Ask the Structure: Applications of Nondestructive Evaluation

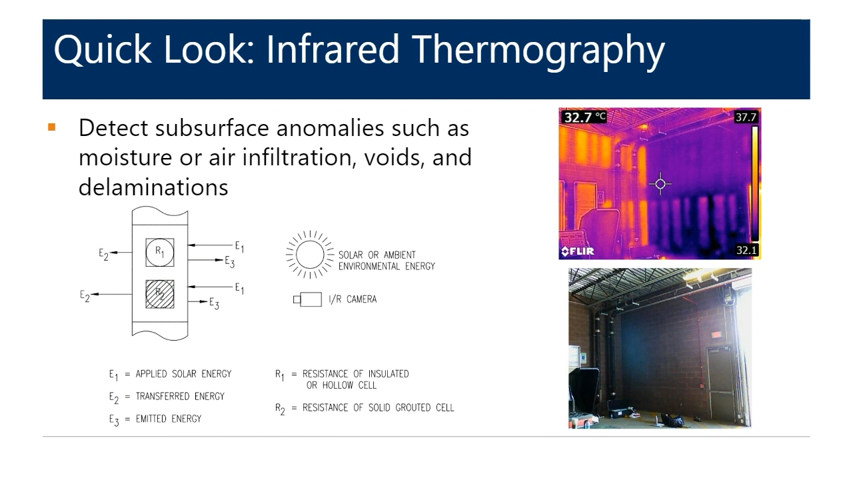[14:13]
On screen: spot 32.7°C
In an ungrouted cell condition the shell of the CMU will heat more rapidly and that's because the air inside the cell acts as a thermal break. If you time your survey correctly this can result in really clear alternating vertical temperature bands between ungrouted cells and more solid portions of the wall. So what do I mean by timing your survey correctly?
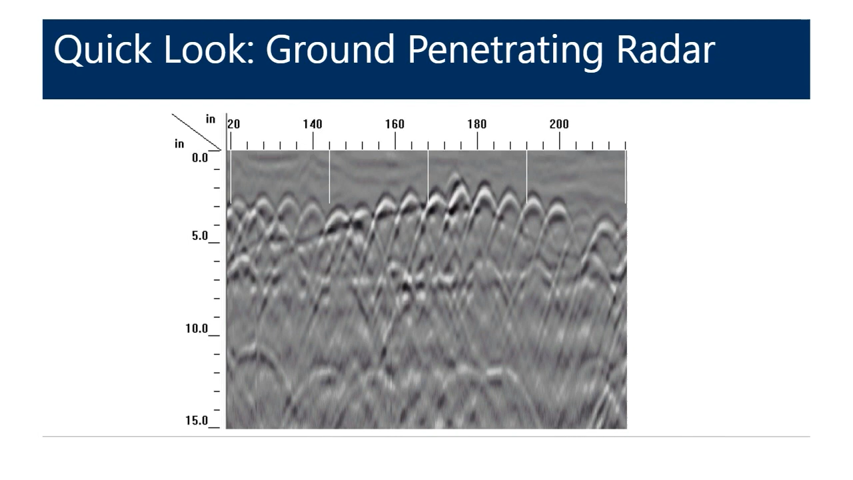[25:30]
Here's one more example where we're scanning from the underside of a column capital. So when you use a lower frequency antenna you can get deeper signal penetration due to the longer wavelength. In this scan here we're able to see not only the near surface layer of steel within that column capital but also two layers of reinforcing steel in the slab above the column capital. We also detected a negative reflection that's just beyond the column capital reinforcement and that correlated to a delamination. So these two examples they illustrate for us how GPR can
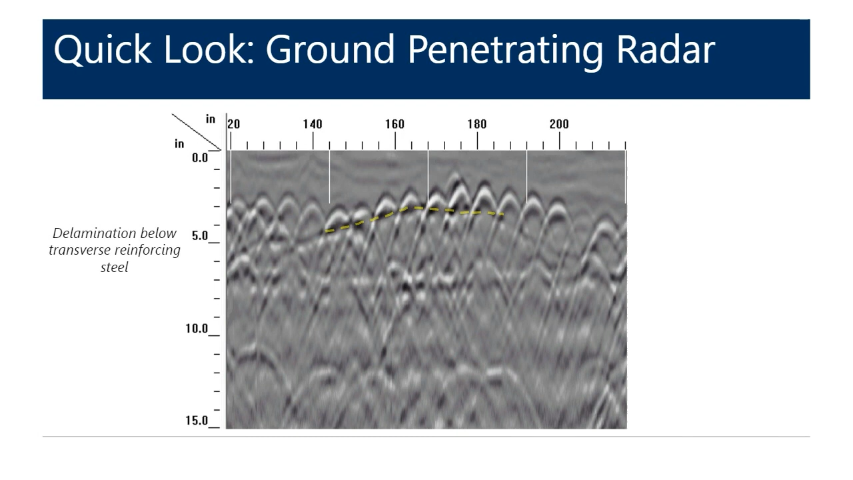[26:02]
be used to detect not only embedded reinforcement but also air interfaces. All right so how did we apply this method for our historic building adaptive reuse project?
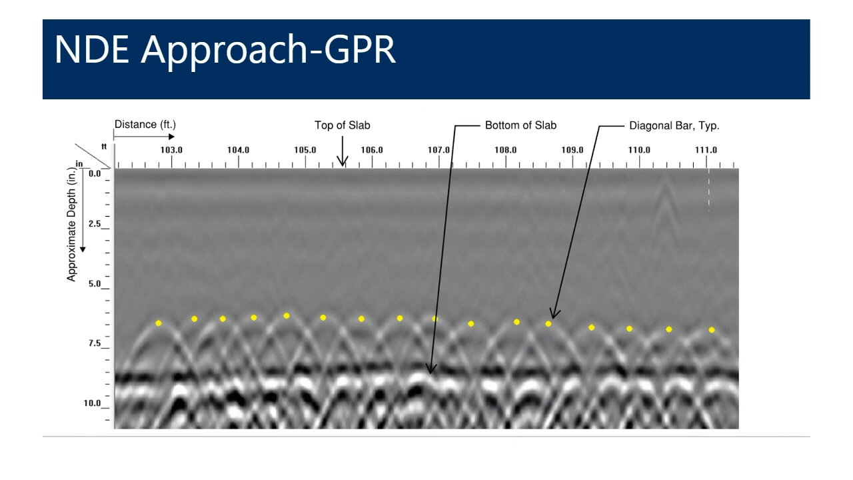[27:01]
So here's a quick scan from some of our slab scanning where you can see the slab reinforcement and the bottom of the slab are easily distinguishable. For the elevated slabs scans were collected in grid formation at each level of the building so that these contour maps could be generated to show us the slab depth like the one you see here.